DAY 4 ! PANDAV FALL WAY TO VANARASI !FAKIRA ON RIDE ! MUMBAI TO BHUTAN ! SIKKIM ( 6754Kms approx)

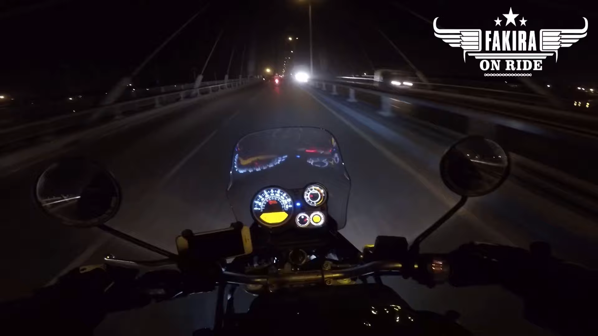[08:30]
I am going to cross this bridge. I am going to cross this bridge. This bridge is almost as though. It is too early. I am going to cross this bridge. This bridge has only been pulled. I am going to cross this bridge. It is very far behind me.